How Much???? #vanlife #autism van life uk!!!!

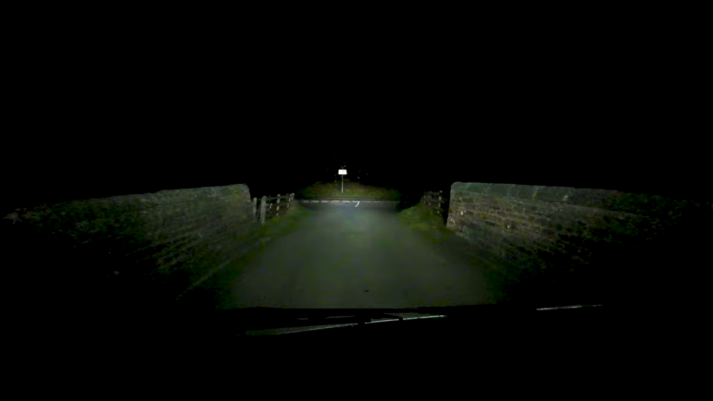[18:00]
And where do we go It's about six What else has your dad gotten Yeah six or eight Wow So we want really To go up the next pass And we know he's getting warm I can smile He's getting warm Oh I reckon we can park here Oh yeah Park here That's right He's saying no No overnight